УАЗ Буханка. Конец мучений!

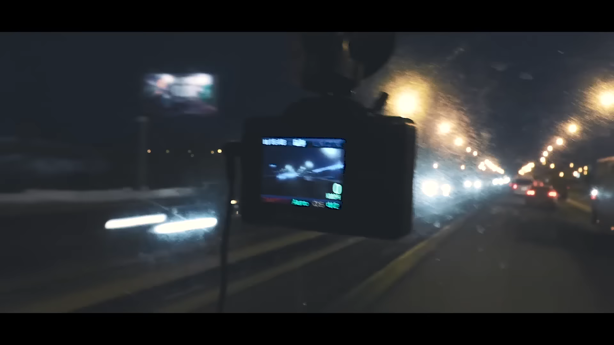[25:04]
Это очень удобная штука. Так как теперь у нас буханка ездит не на эвакуаторе, нам очень важно не нарушать скоростной режим, и в этом эта штуковина нам поможет.